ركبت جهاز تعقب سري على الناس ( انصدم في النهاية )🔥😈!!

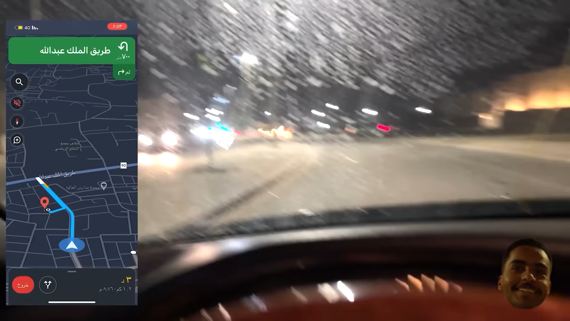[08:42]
طيب يا جماعه الخير، هو هنا موجود عند المسجد هذا على اليسار.